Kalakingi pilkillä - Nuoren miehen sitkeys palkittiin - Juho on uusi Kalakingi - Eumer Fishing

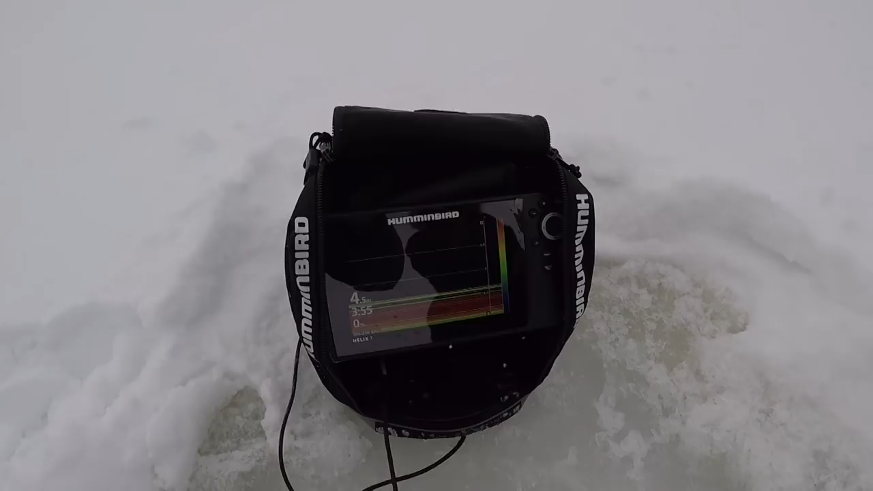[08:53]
Kaikuluotain, elikkä sillä nähdään tuolla pohjalla, niin aina kun pilkkiä heilauttaa,
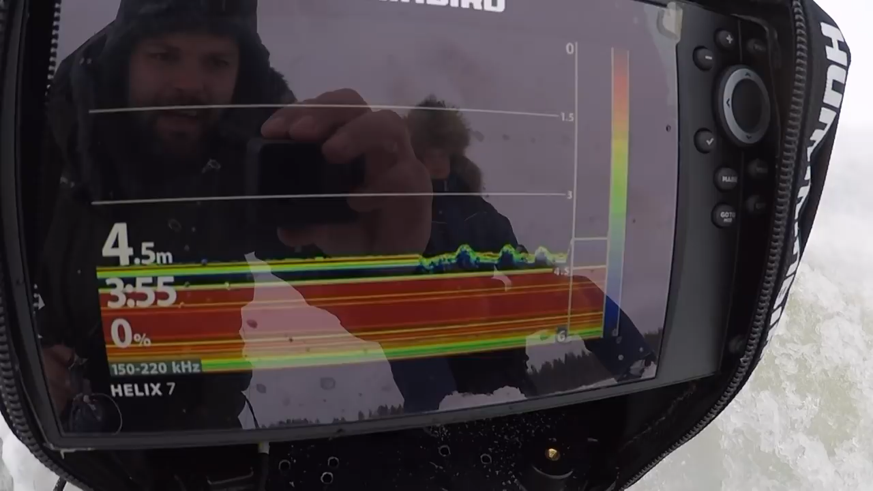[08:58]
On screen: depth 4.5 m
niin näkeekö se liikkuu.
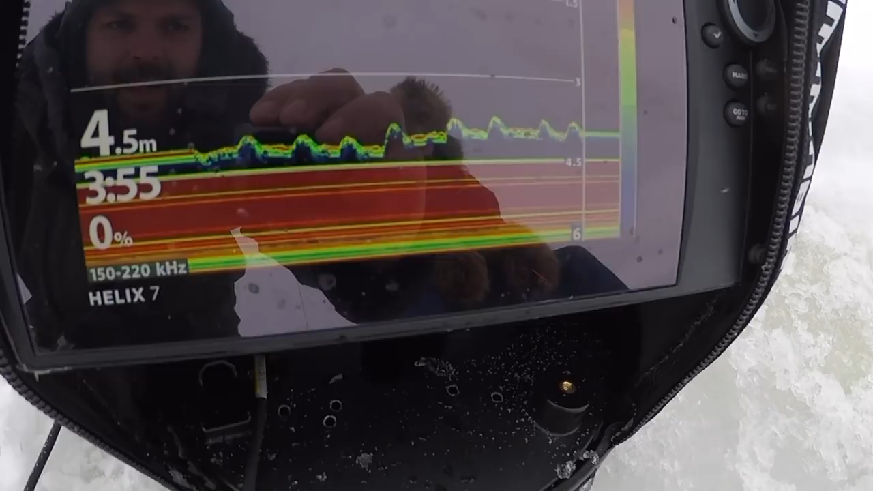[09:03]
On screen: depth 4.5 m
Ja jos siihen kala tulee alle, niin sekin sieltä nähdään.
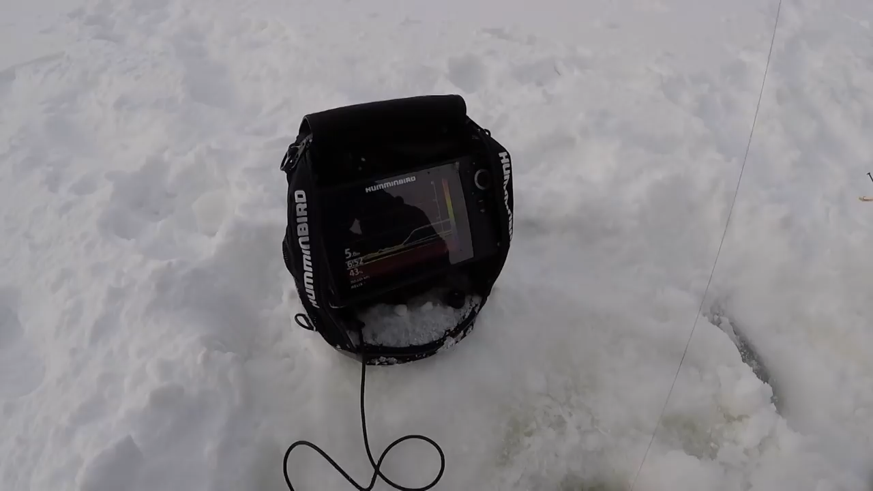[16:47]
Nyt siellä näkyy pilkki ja pilki alla kaari.
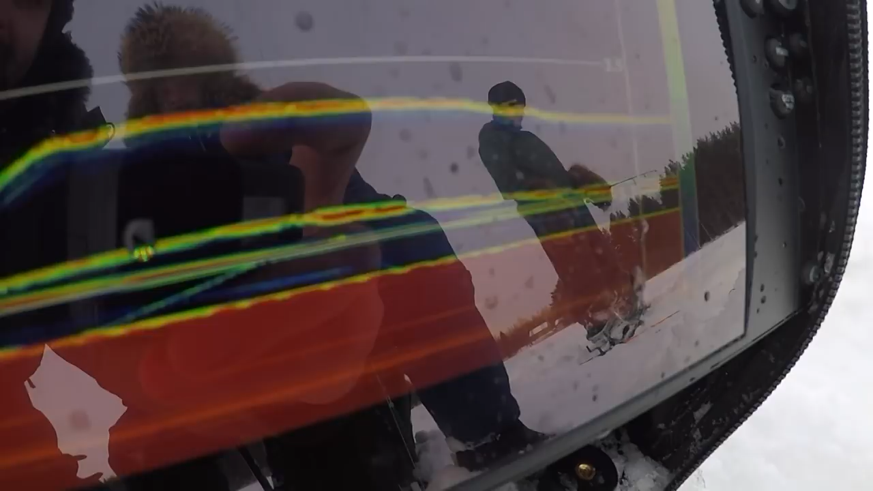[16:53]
Tehdäs muutama pomppu. Nyt nousee kala.
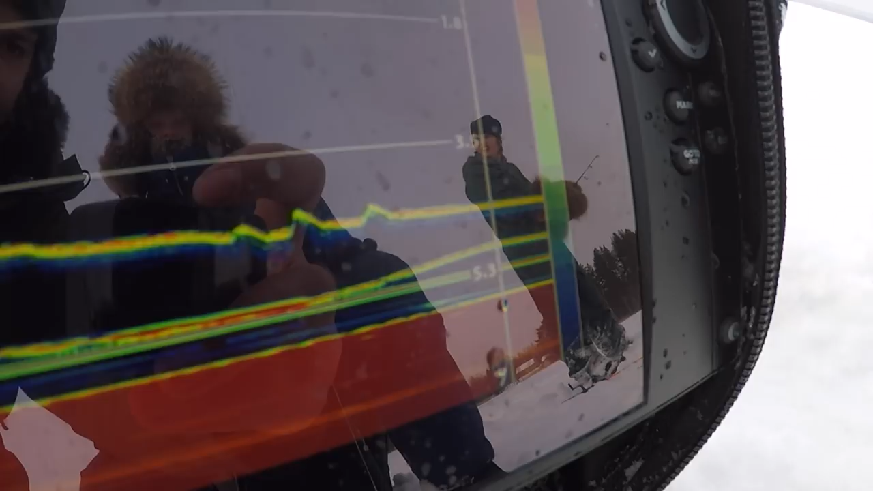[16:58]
Nyt nousee kala. Nouseeko, nouseeko, nouseeko, nouseeko?
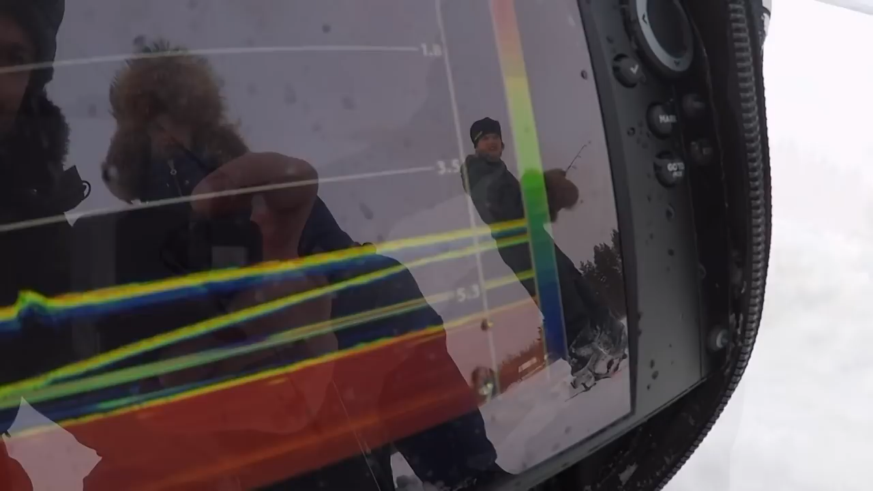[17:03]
Katotaan, katotaan. Katotaan se. Tää on sieltä.